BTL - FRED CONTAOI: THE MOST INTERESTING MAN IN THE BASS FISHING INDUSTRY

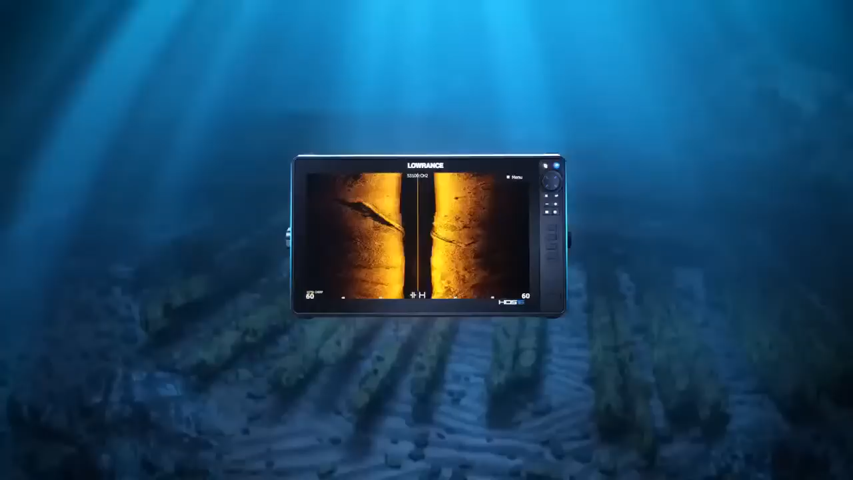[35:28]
Get game-changing clarity in the megahertz range with the new Active Imaging HD Sonar.
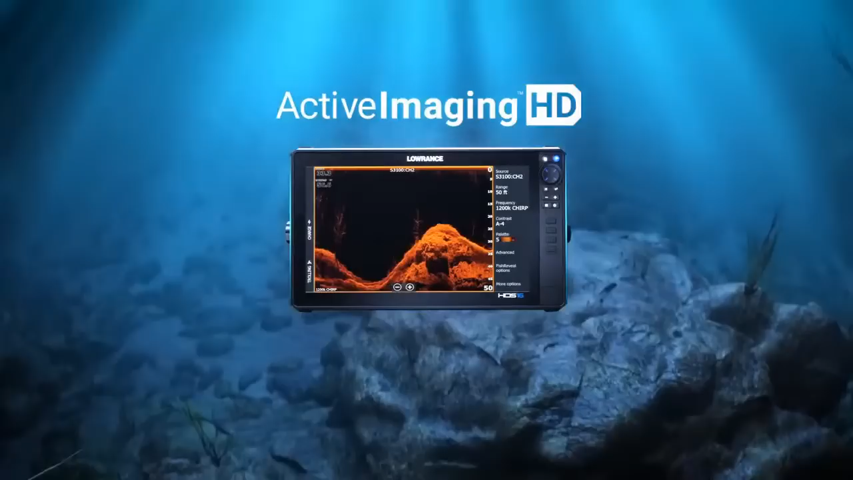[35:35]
Find the richest fishing spots with CMAPS charts.